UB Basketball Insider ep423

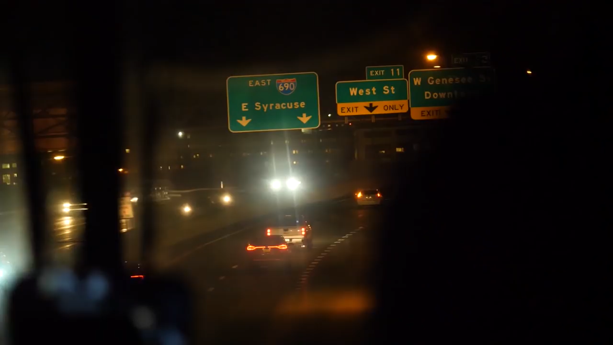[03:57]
We are in Central New York as UB faces Syracuse tonight.